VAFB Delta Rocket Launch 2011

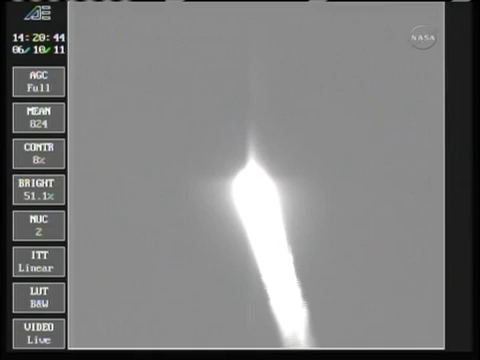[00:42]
Up on 36 seconds, mark, 36 seconds, Mach 1, vehicle now going transonic.
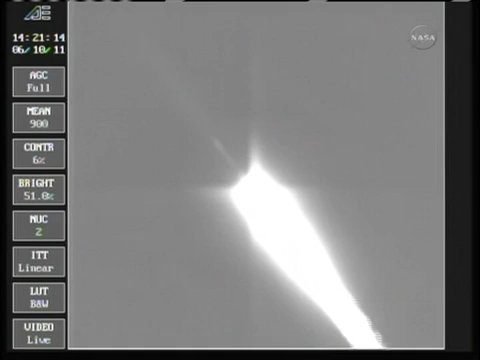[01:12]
Coming up on the 1-minute mark as we're standing by for solid burnout, chamber pressure beginning to drop in the solids. We have burnout. We'll be holding on to those solids for about another 30 seconds to assure we have a safe water impact point.